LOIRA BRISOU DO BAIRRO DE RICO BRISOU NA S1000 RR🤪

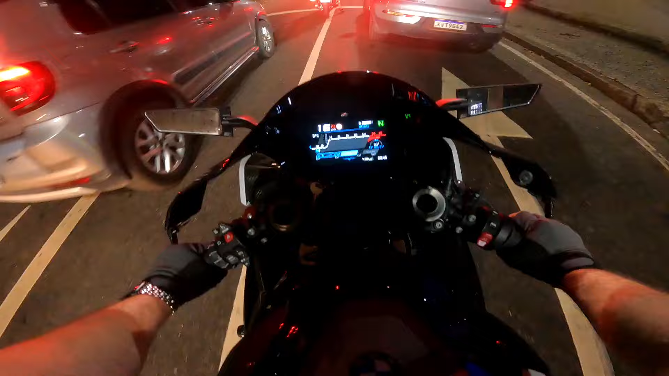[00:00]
Fala comigo, seus bravos, vocês estão muito quietos, seus bravos, fala com o pai, fala com o pai, vai estar um, naquele pique
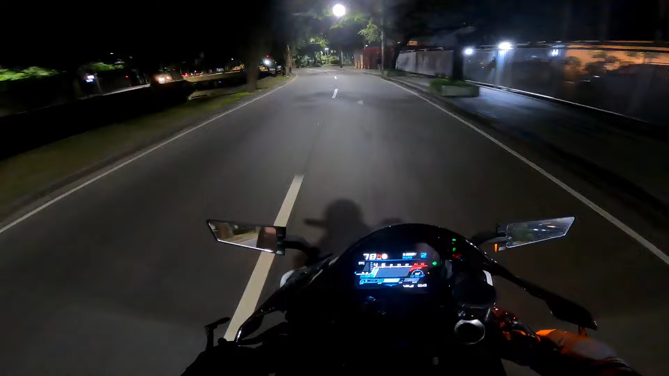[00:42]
Vem com o pai, que o pai está naquele pique, vem com o pai, que o pai está on Será que vai ter brisada aqui hoje? Será que vai ter, oh papai noel, oh papai noel, oh papai noel ali,
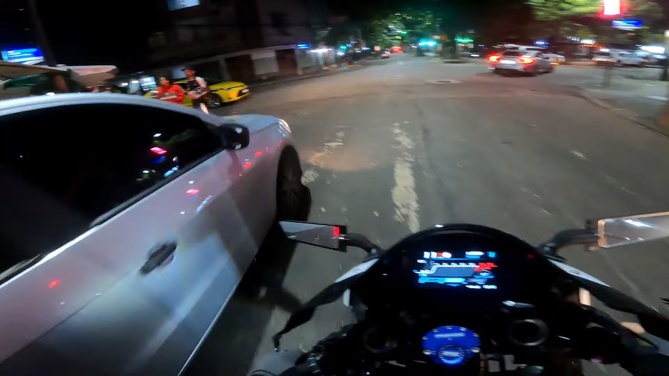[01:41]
É bairro de Rico, pessoal, a reação é diferente Ó, brisou Brisou no cano da braba, brisou no barulho da braba, opa
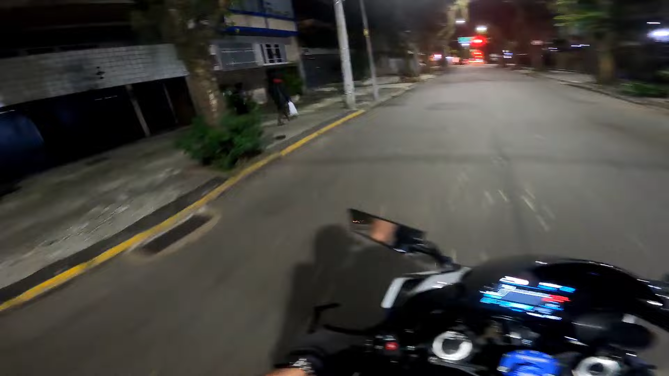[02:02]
Ó, será que é sementinho ali? Será que é sementinho? Ah, sei não, hein Ó, a braba deu uma volta rapidinho no quarteirão
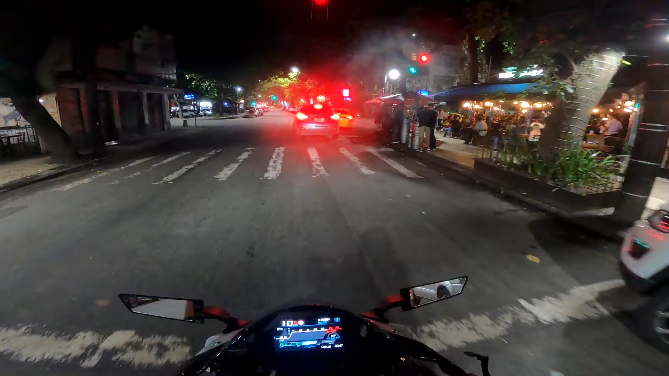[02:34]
Rapidinho A moça ali brisou ali, oh O barba, o barba, a loura, a moça ali também brisou a loura, olha lá Tem que brisar na braba Porque a braba está desfilando Vem com o pai Olha ele aí do meu lado,
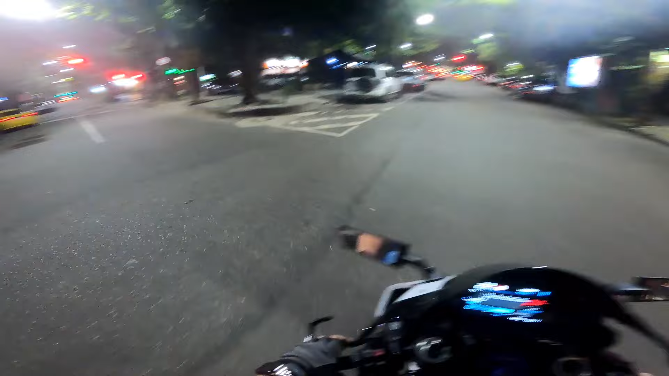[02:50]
quem é? Nem sei Olha o flamenguista Fala comigo, seus caçadores de brisada Já deixou o dedo lá no like?
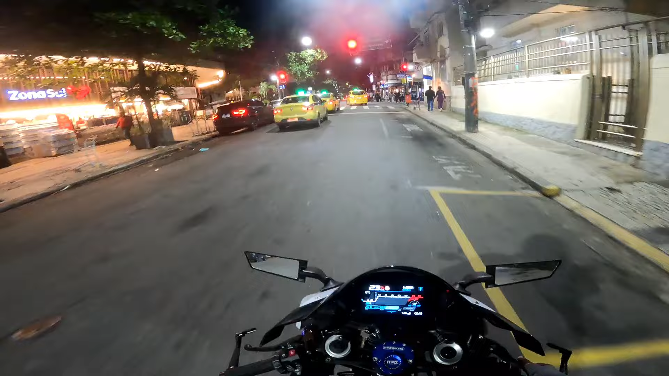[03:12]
Então deixa Fortalece daí, que o pai fortalece de cá Brisou, moço
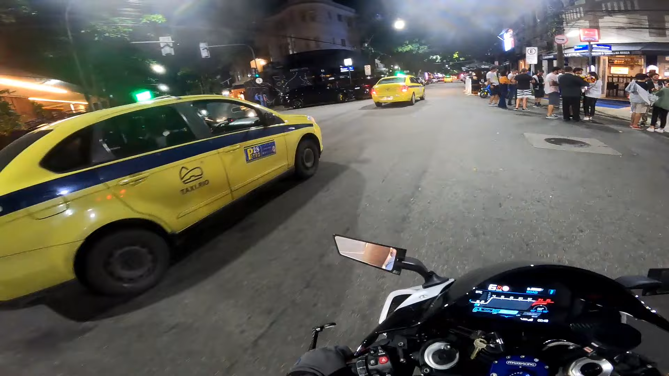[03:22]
Uma carreta ali na porta, ali, ó Que carro é aquele ali?
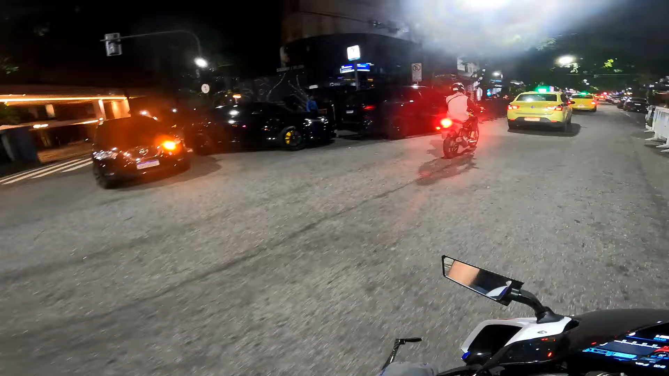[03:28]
É o Porsche
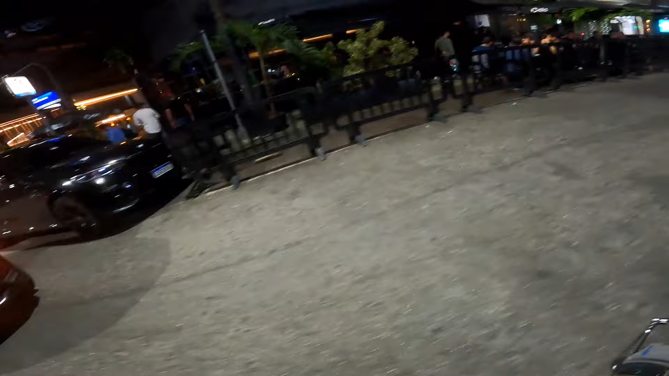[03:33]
Aquele Porsche é bonito E uma BMW também Um Porsche e uma BMW Enfeitando o restaurante Deixa o restaurante até mais bonito E aí, o que vocês curtem mais? Porsche ou BMW?
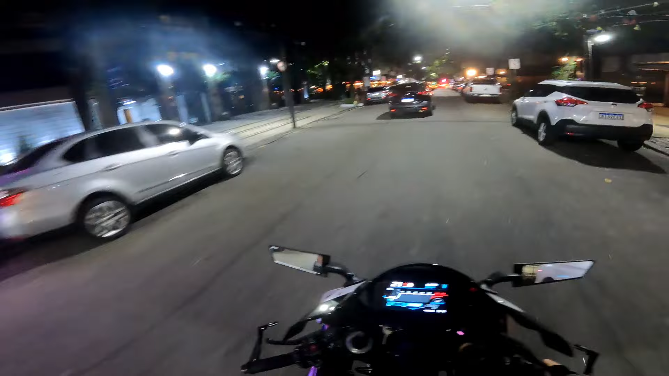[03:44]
Eu estou perguntando em relação ao carro, né? Fala com o pai, deixa nos comentários aqui É importante É importante pro pai Deixa os comentários aqui Porsche ou BMW?